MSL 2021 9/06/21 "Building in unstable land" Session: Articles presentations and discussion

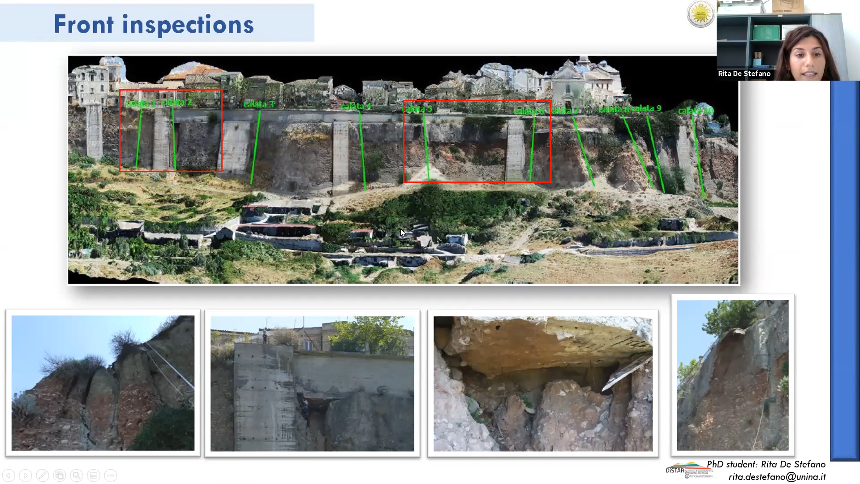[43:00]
the presence of detachment in the conglomerate lithophysis. And in particular, the minor detachment are results during the 1, 2, 5, 6 wrappers. So, in conclusion, the main proposal was the study of stability of the slope bordering the urban area of Colonia.